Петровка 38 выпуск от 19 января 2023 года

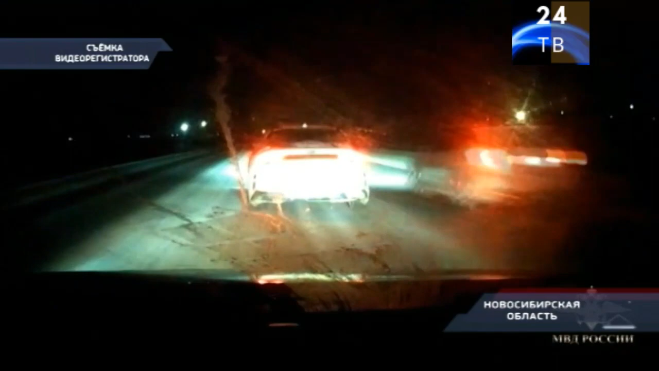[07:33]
Сообщение о дежурной части. По автодороге из Алтайского края в Новосибирск на запредельной скорости мчится иномарка. Несколько очевидцев уже чуть не попали в ДТП от выражения адекватного водителя.
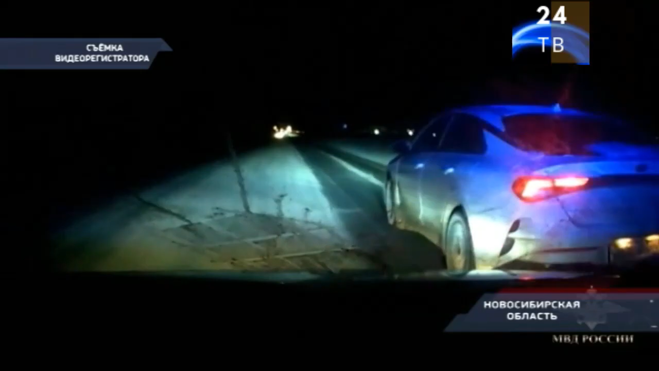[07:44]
Госавтоинспекторы вычислили нарушителя. По земной подъезжаем к лобу. Он подвесит идет.
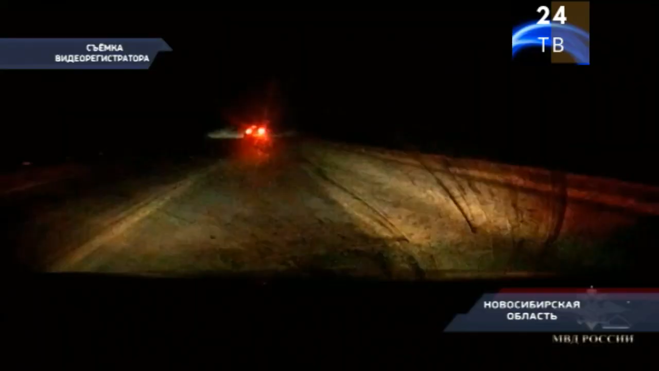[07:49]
Требование остановиться для водителя – пустой звук. Вместо этого он только прибавил скорость и снова принялся исполнять опасные пируэты на дороге. Пришлось прибегнуть к крайним мерам.
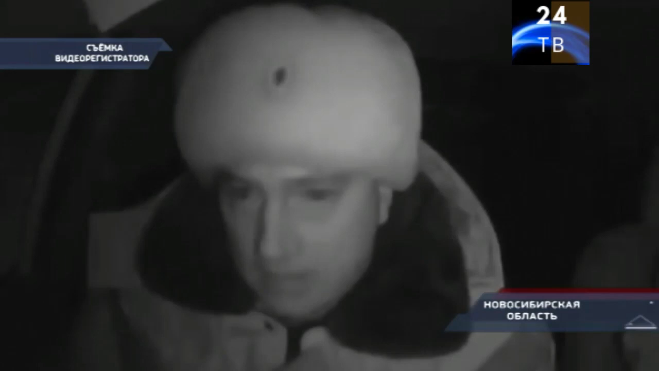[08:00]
Останавливайся, покорелять буду. Останавливайся. Первый выстрел в воздух, второй уже по колесам. Но даже с пробитой шиной водитель пытался уйти от преследования.